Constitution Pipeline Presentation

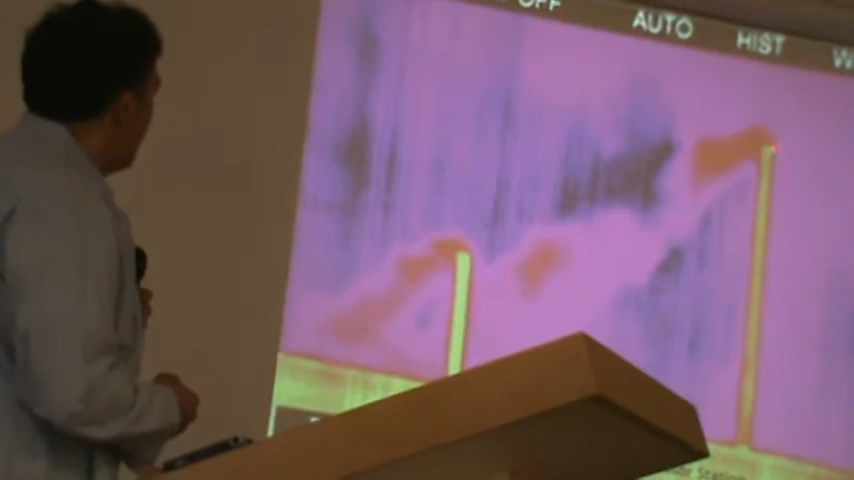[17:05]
But if you look at infrared, you can see these greenhouse gases coming out of the pipes.